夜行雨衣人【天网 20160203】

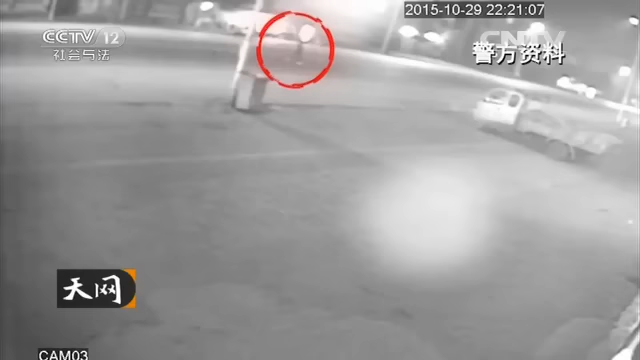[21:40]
人只能隐约地看到有一名男子穿过街道当时他下车是晚上只有一个很微弱很微弱的一个影子这个模糊的影子是否就是警方追踪的犯罪嫌疑人警方还无从探断只能继续往下追踪这个人向右做出画面五六分钟后二十二点三十分左右他又从画面的右侧进入朝着监控探头的方向走来